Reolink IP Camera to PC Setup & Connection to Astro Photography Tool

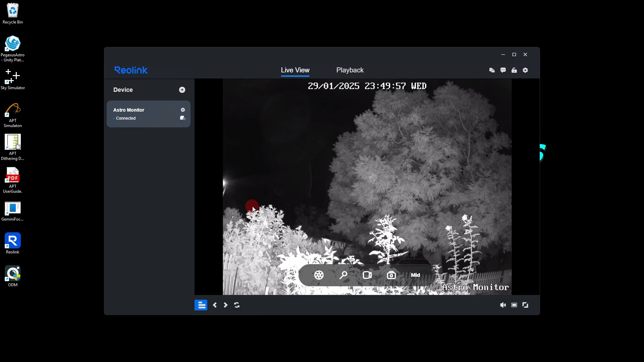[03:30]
The first time you launch it, you will get the pop-up to allow it through your firewall or network and to agree to their user policy. And the other thing you'll get is it will ask you for a username and password. And once that's all done, you're into it. Now, first things here, as you can see, that's what it looks like outside with the infrared lights on. Quite glary at the moment, but you can turn them off depending on your location.
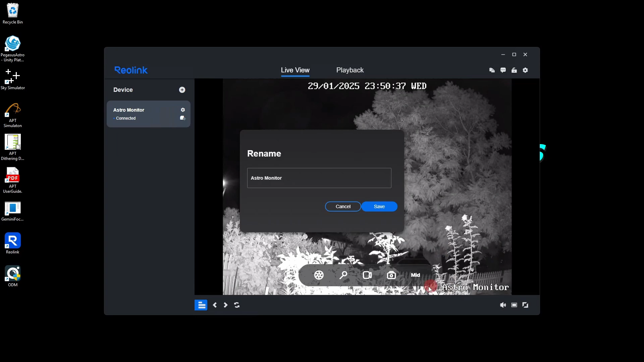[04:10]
Now, the first thing you can do is right click on this little one here and go to rename. And with that, you can actually rename the display. As you see, it displays down the bottom down here, Astro Monitor. So whatever you enter in here will be displayed on the screen. So I'm just going to cancel out of that. That comes in handy if you have multiple cameras and you only want to have one of them at a time. So you can pick up which one you're connecting to. So the next thing you need to do is go into your settings up here. Same button. Just left click on it instead of right click. You can pick where you want to display everything. By default, the watermark is turned on.
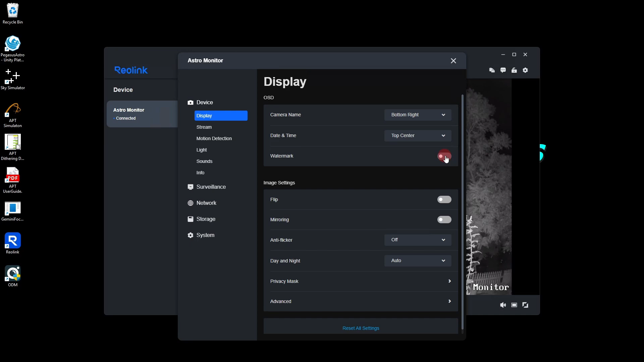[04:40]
And what that gives you is a Reolink watermark on your video. I don't see any reason to advertise them.
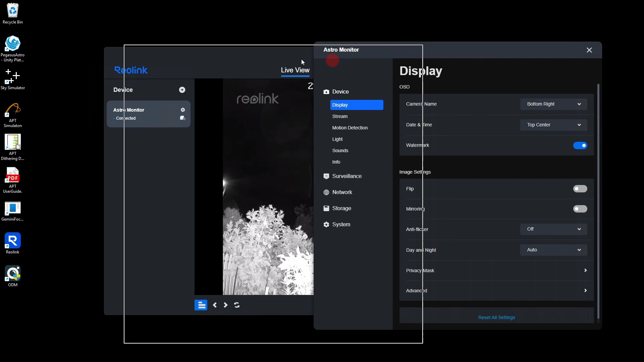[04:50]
It's not going to come up until I hit Reset, is it? Oh, it comes up eventually. No, there it is.
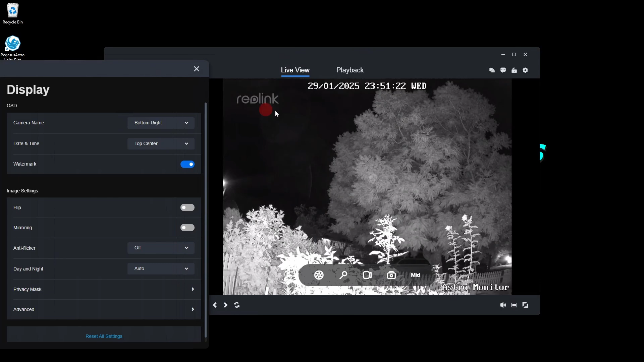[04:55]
Up the top here, you get that. They're not paying me any money to advertise them, so I leave it off. If you need to flip the image and anything else, you can do it in here.
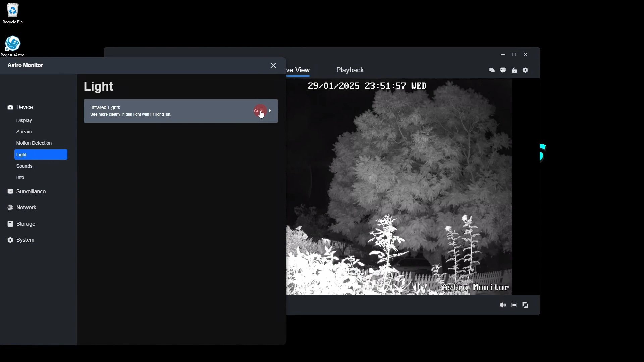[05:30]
So if I'm out at a dark site, that'll be fine. It won't be so bright. But if you're in an urban area and you want it to leave it off so it's not so bright, you can turn it off like that.
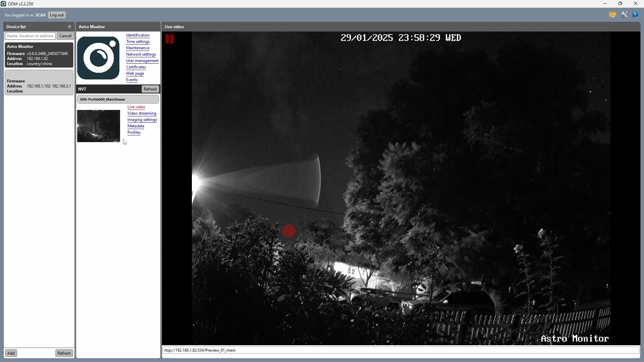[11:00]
So that shows you it is accessible through other programs, which is good. Now, the important thing you can get from this to save you having to remember things is down here you have the actual address you need to access the camera. So I'm going to go through now and copy that. You only need up to the 554 there. So Control-C. That's done.
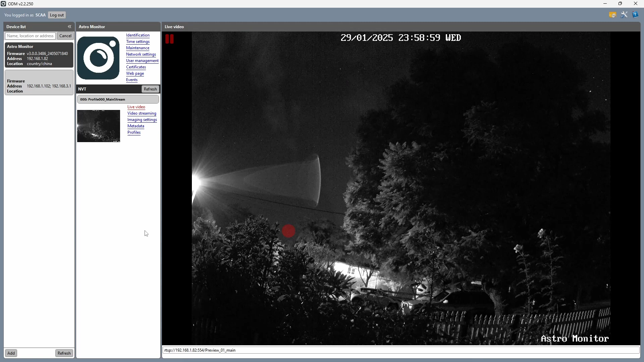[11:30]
And that's all you really need. Like I said, that's the simple way to get the actual address you need for logging in. So I'm going to log out and close this down.
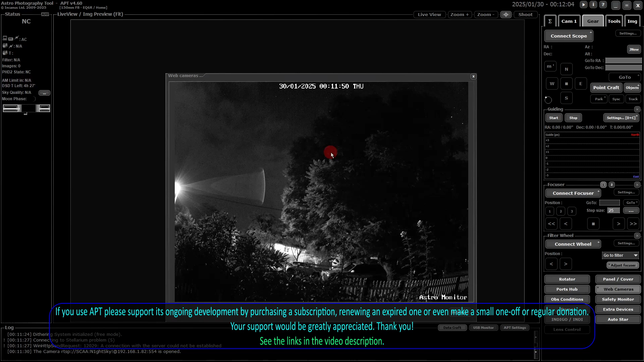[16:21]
It will open that, or at least try and open it up every time. I don't know how it reacts when the camera's not connected, if the camera's not powered up. I might test that later, but not right now. But that's it. That's how you set up your IP camera, and get it connected through APT.